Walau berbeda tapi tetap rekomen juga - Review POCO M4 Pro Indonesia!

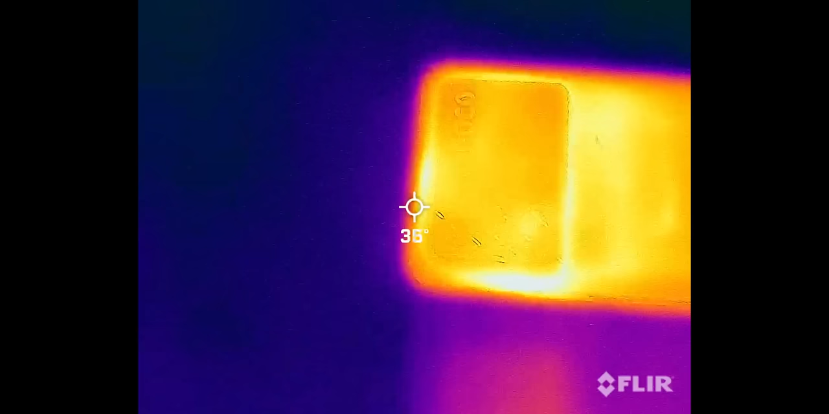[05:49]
Udah bisa dimainin dengan enak lah, dan suhunya juga masih oke di 38-39 derajat.
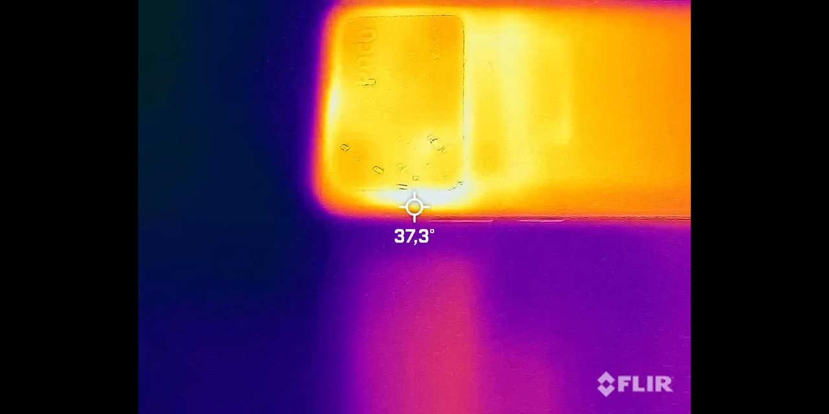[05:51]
Belum tembus 40an kok, walaupun udah dimainin setengah jam lebih. Daya tahan baterai 5000 mAh-nya pun enak ya.